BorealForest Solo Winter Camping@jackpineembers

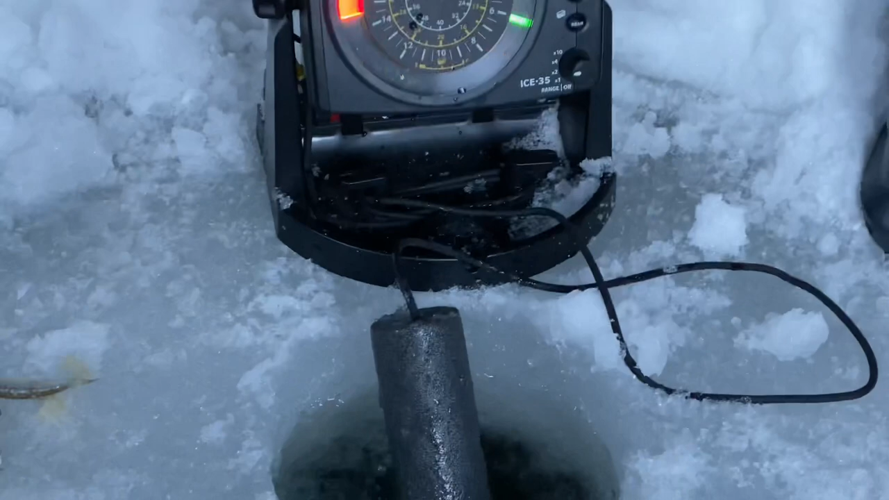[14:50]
That green yellow is my left side.
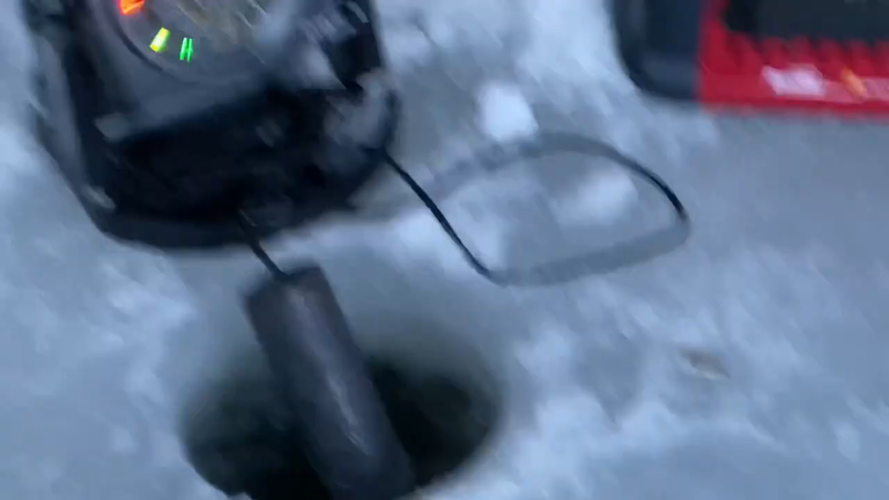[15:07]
And then that other one, the other green mark, going up and down, that's my other rod. But those minnows are going down, settling on the bottom, which is exactly what we want. We're going for Lakers, but we're going to chum the water there for the burbots,
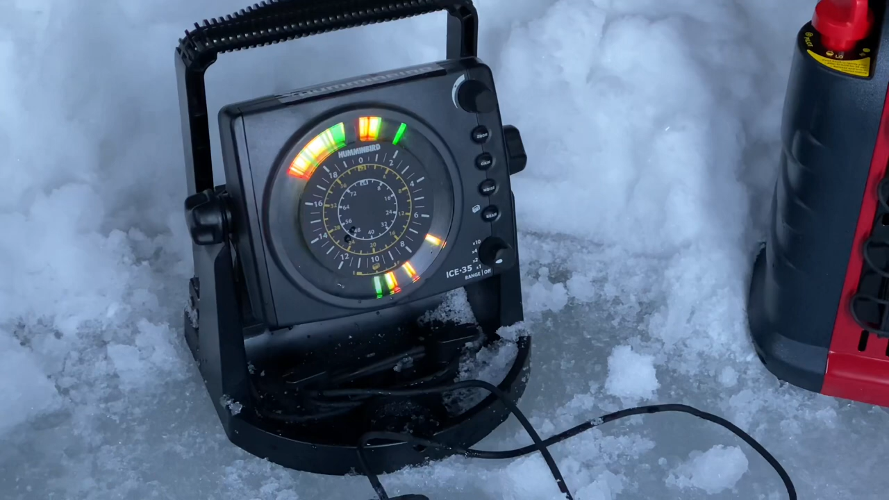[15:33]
which should be coming out in the next few hours, if not sooner. So we'll see. We're in about, what, 29 feet of water on the inside bend of a point and the curve of West Hawk Lake.